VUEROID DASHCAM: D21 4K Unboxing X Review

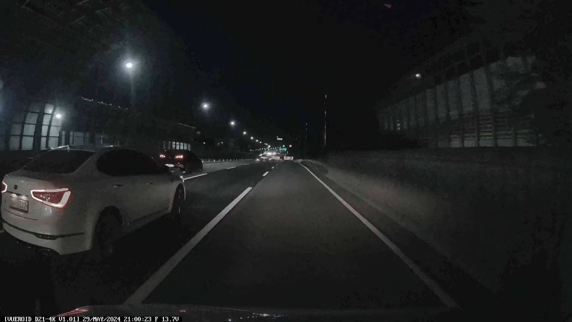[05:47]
Ultra license plate capture mode plus HDR supports identify vehicle license plates information even in very low light environment.